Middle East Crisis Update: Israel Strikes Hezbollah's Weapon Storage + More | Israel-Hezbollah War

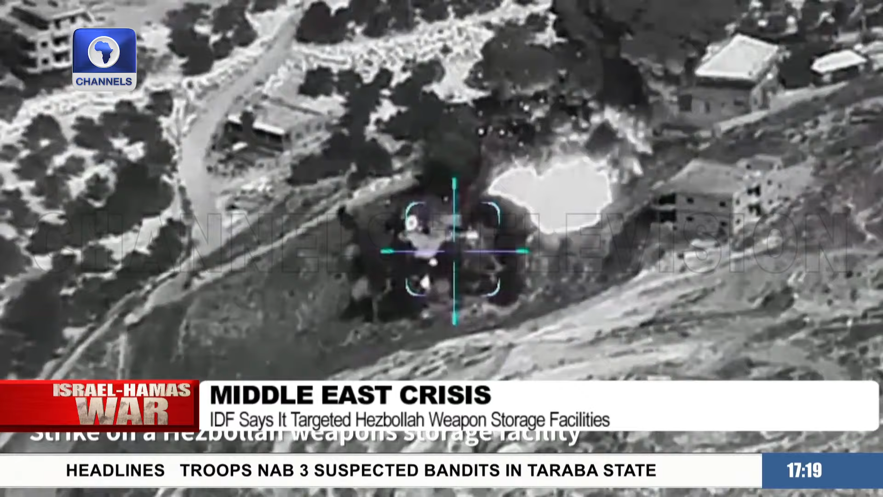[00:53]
And the Israeli army has released this video showing what the army says are strikes followed by explosions of Hezbollah weapons storage facilities in Lebanon.